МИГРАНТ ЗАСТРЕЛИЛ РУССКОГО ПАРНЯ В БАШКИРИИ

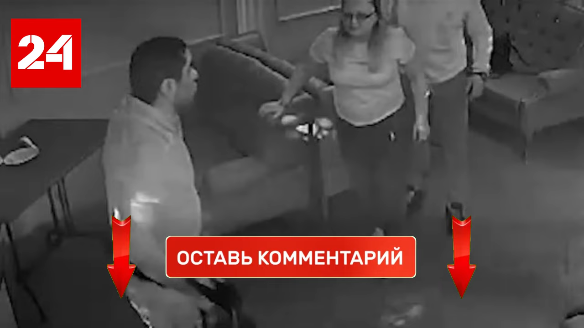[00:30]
Часть из присутствующих после увиденного бросилась в рассыпную, другие с боем отняли у стрелявшего травматический пистолет. Молодого человека доставили в больницу, но к несчастью спасти его не удалось.
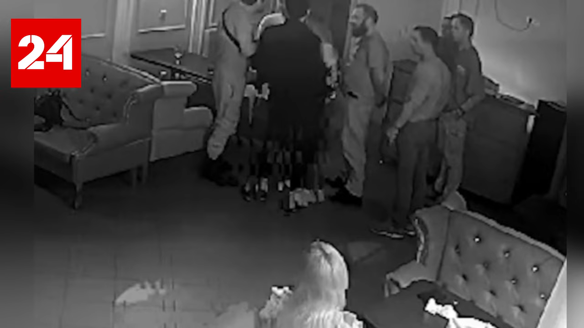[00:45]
Пуля буквально разорвала мозг. Убийца подался в бега.